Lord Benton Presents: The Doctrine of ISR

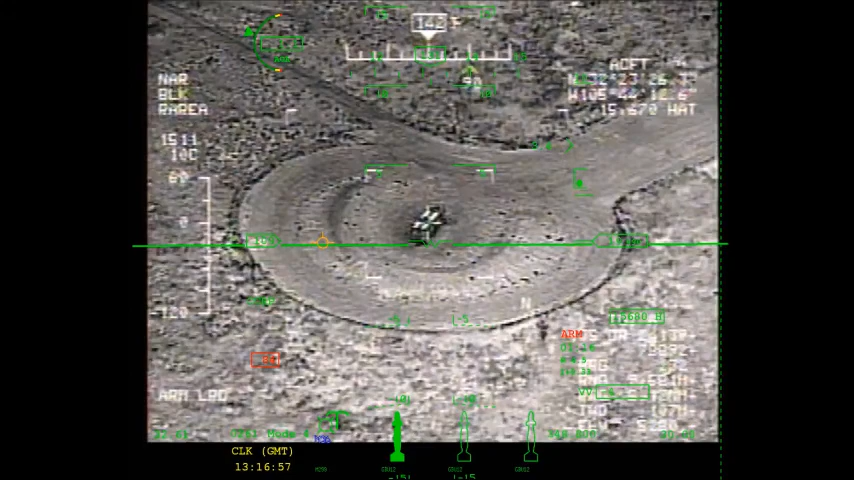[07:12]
Our Weapon is the aforementioned GBU target. You have an aim point at that track plan.
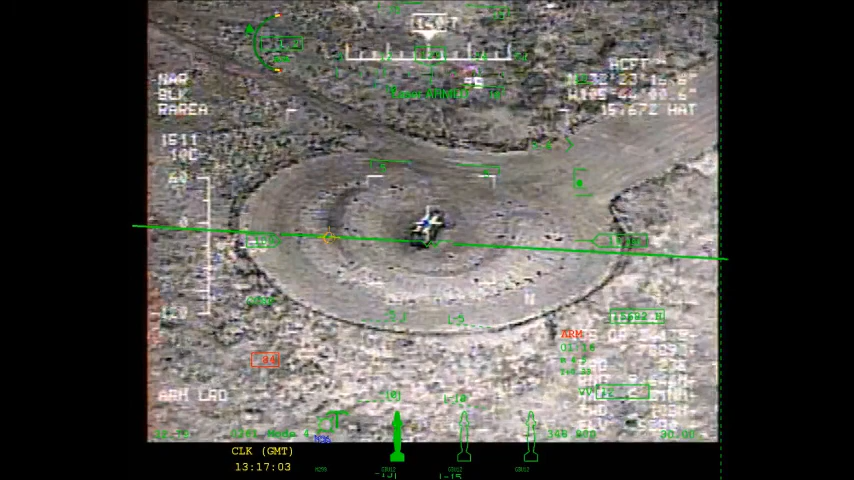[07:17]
Um, where to hold on. Alright. Weapon will be north-east to south-west.